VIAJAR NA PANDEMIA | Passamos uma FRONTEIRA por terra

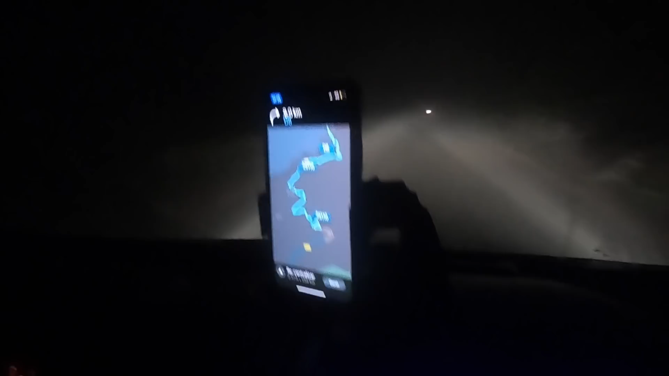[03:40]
Está bem difícil. Entre neblina. Está acontecendo a neblina de novo. E esse monte de curva aqui. Mas estamos indo. Estamos indo. A gente vai devagarzinho. Não tem pressa.
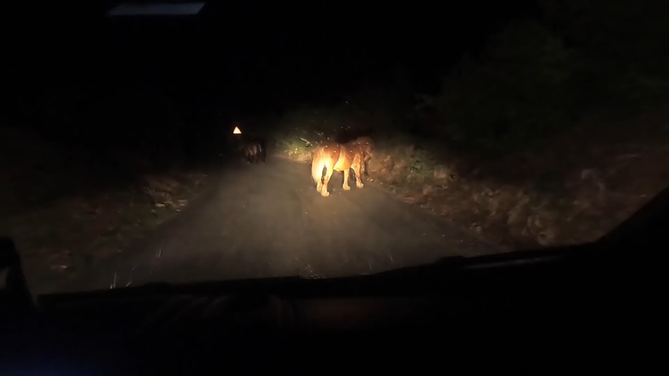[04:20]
Gente, olha. Olha, a Tioga já está doida. Obrigada, mãe. Ele está meio perdidão esse aqui. É. E... Perigo. Por isso que tem que manter a calma. E viajar bem devagarzinho. Passo de formiga à noite. A gente já viu muitos alces por aqui. Né, Nego? Bastante. Só que não vi como a gente pegar... Não vi como filmar isso.